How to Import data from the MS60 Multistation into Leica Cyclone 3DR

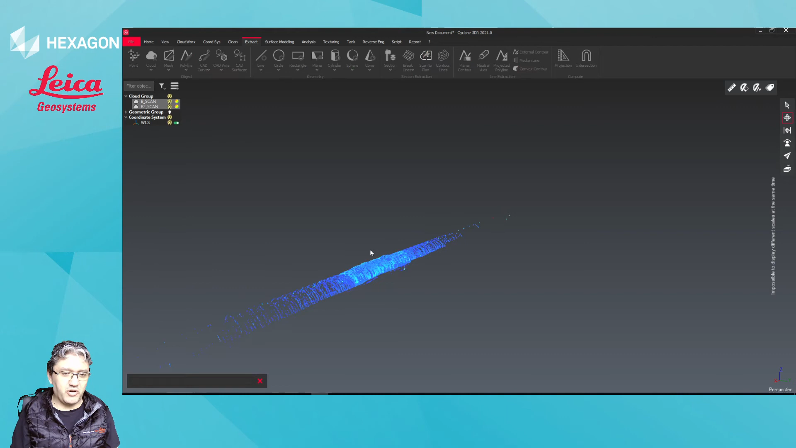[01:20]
cloud so it's a singular object and from here i'll change the representation to inspection okay and there's my data from here i can proceed to
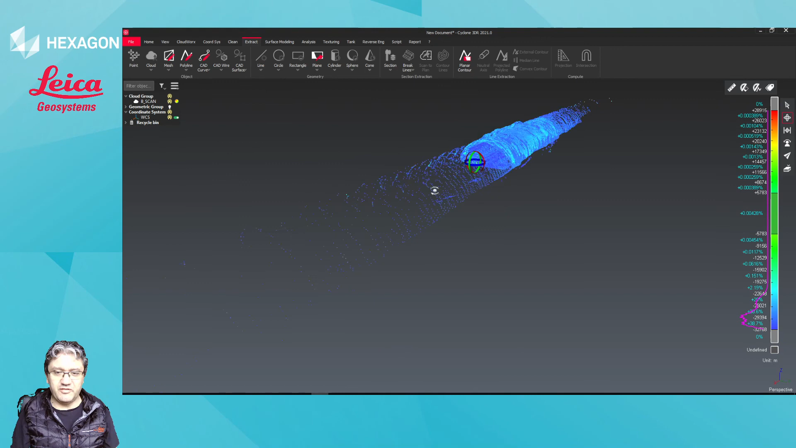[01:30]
to get some extraction or some analysis done